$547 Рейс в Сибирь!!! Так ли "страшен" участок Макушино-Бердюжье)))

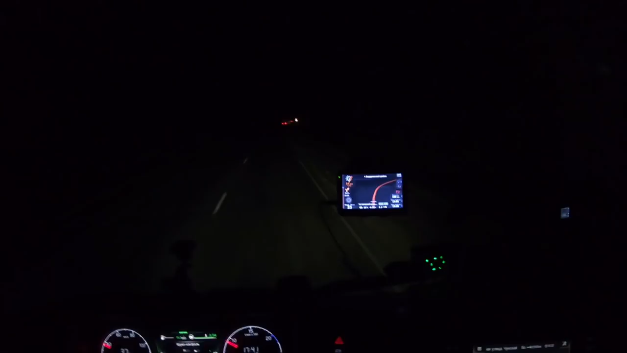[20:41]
Вот он пошел Этот участок Этой Хреновой дороги Ну как тут Ямда в колено нету Она вот такая вот Побитая Вот Полосами В общем Еду так 40 километров В час В принципе Терпимо 40 километров Ты что ли проехал Да я
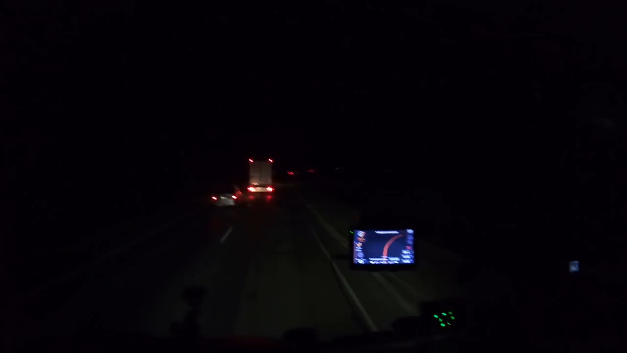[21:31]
Такая Как тебе Автобан Нормально А что тут 40 километров Потихонечку Можно ехать И похоже Видели
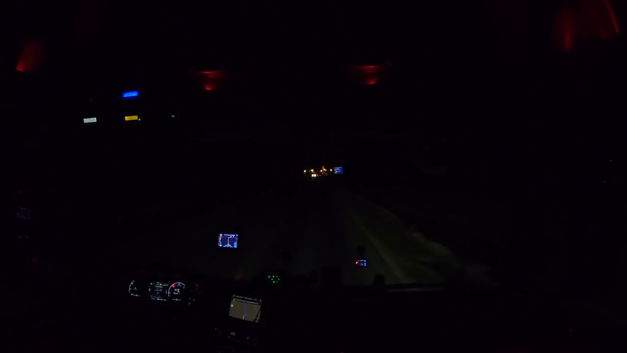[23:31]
В общем Резумировать Что Еще тут Страшного Нет В среднем Едешь Километров Пятьдесят В час Плюс Минус 40 50 60 Вот так В основном Полтинник Идет Чуть Поменьше Идет Чуть Побыстрее Ну Пару мест Есть Брасываешь Там По 30 И в одном Местном Совсем Буквально Метров 100 Пришлось Соседом Сбросить А так Ничего
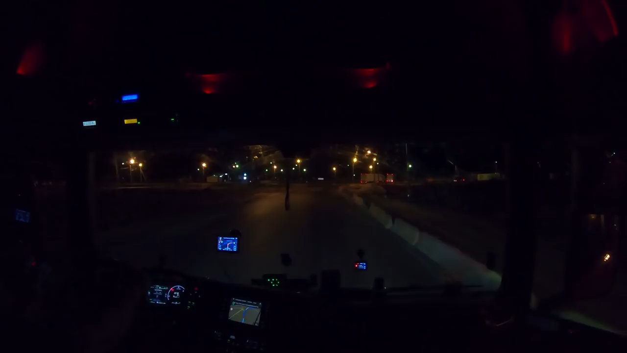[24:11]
Тюменская Область Заезжаешь И все И пошло Навье Навье Там Тоже Все Новое Два Ремонта На этом Участке
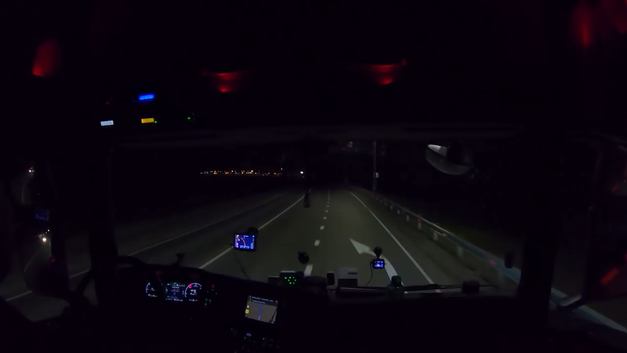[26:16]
Вот и все на сегодня Хватит Тошнолопова После Короче между Ишимом и Абадским Время 25 минут 11 Ну как бы так стоянка Ну вроде большая Там все, но что-то Кафе не хвалят По отзывам так вот я почитал Но
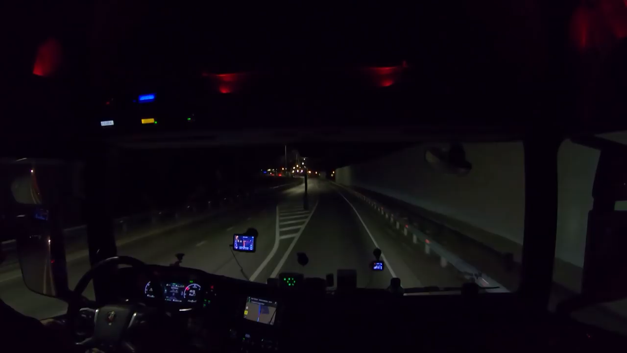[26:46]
Кафе не надо Поэтому мне без разницы Через 100 метров поверните направо Затем приходите в конечный пункт Поедем завтра по светлому Стоянка тут большая Но я ни разу здесь не ночевал Вы приходите в конечный пункт Через 90 метров Изменение машинка Ночевать я тут ни разу не ночевал